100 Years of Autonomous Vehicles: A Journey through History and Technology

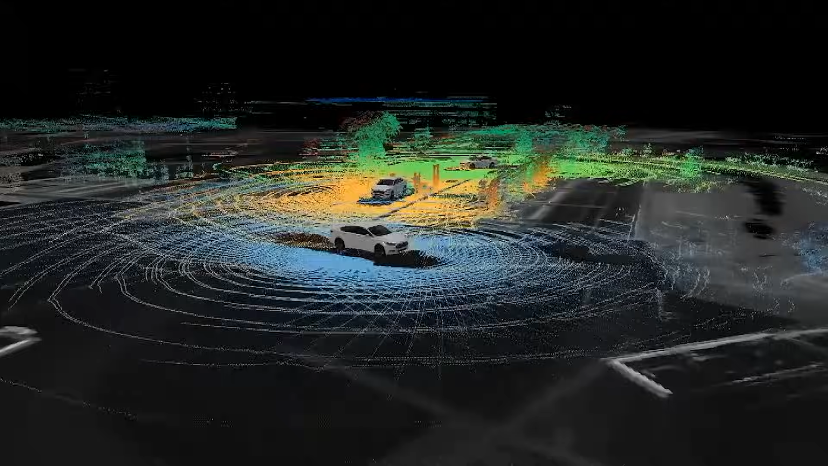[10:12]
and sensors and GPS systems are becoming more and more advanced as further research is done in this field.